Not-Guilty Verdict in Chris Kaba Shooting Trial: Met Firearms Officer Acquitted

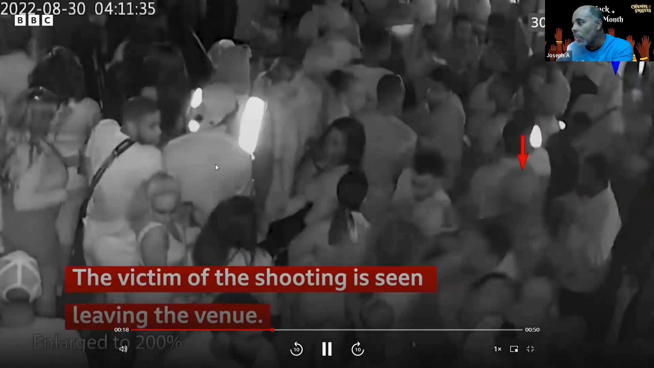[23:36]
Now people obviously trying. Wim gun. Oh, there the guy that's been shot. Mm-hmm. Don't know what's going. That must be his brethren or somebody behind him. And look, Kaba there. Kaba is not. He's not flinch.
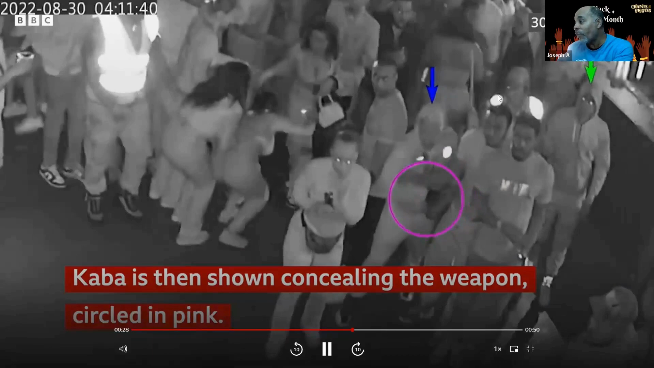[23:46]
Just cool and calm. Look. Okay.
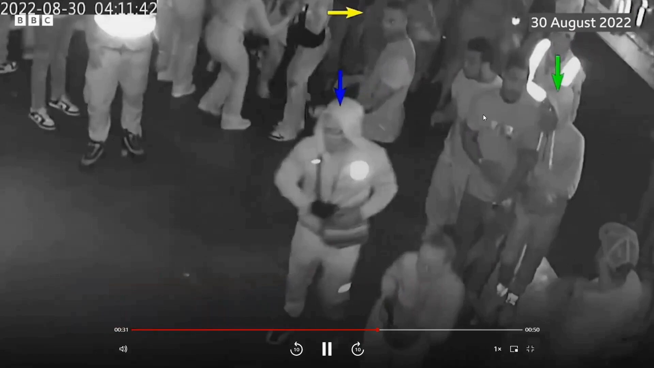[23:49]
Mm-hmm. There we go.
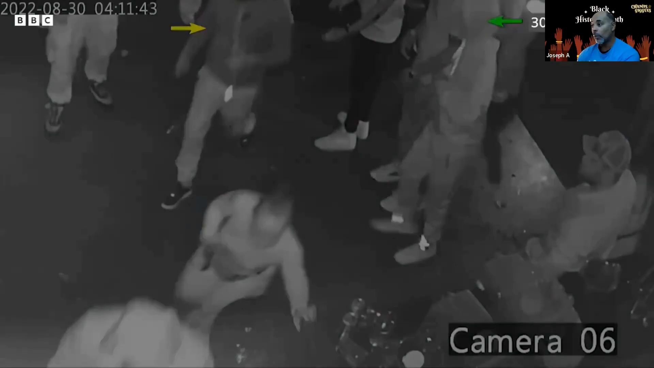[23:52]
Job done. Mm-hmm.
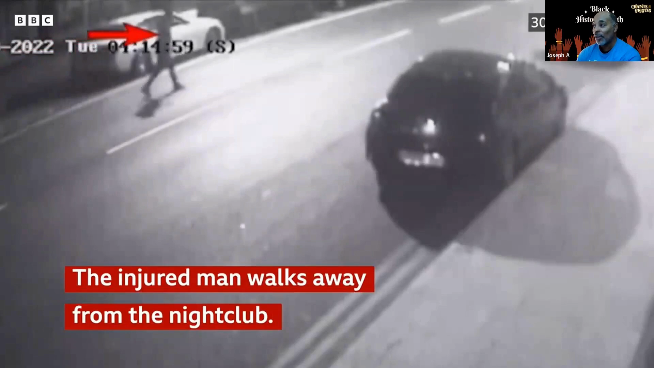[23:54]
So now they're outside. Here's my man walking away. Must be going. I don't know what he's going to do because he's been shot. I don't know where he's been shot. And there we go. Look.
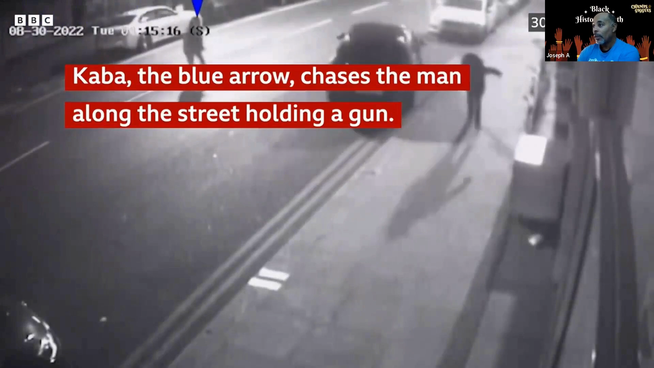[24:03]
Mm-mm. There he is. Wait, that's Kaba running after him now again.